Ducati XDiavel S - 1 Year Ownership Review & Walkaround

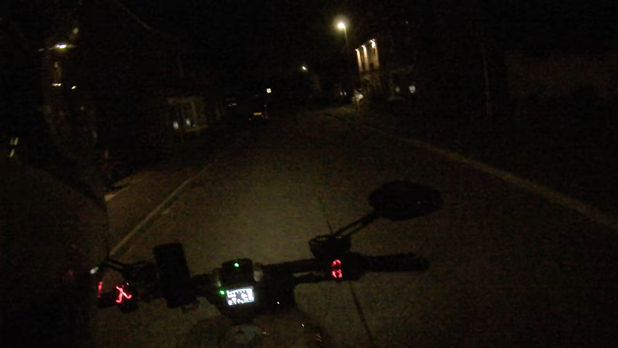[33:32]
um if you want to see what it looks like with the headlight on so press this button and then this button this light here that shows the daytime running light if i press this then now it's showing dip beam so as you can see it does actually do a really good job of illuminating the whole street and that's what the dip beam looks like i'm not sure how well it'll turn up on camera um but that's what the dip beam looks like and then if you want it on full beam click it forward and there you go as you can see it throws that light all the way to the end of the street it is a really good job so